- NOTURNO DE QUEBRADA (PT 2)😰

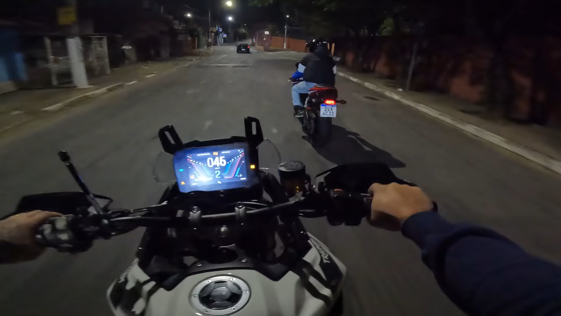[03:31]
Mano, chegamos aqui. Você é louco, viado. Aqui dá mais aqui, hein? Tá, puxa. Tamanho dessa lombada.
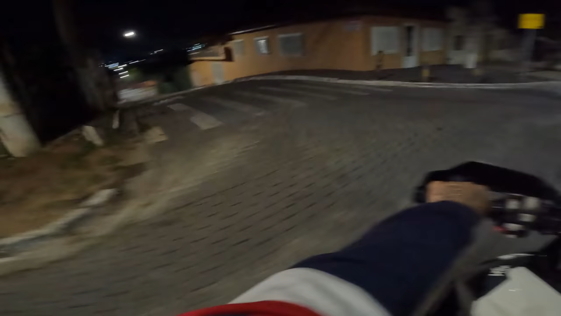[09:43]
E agora você, viado? Você quer descer aqui? Você vai lá pegar? Pula, pula, pula. Nós vamos esperar ali na frente. Ficando em contato com nós. Fechou? Do carro.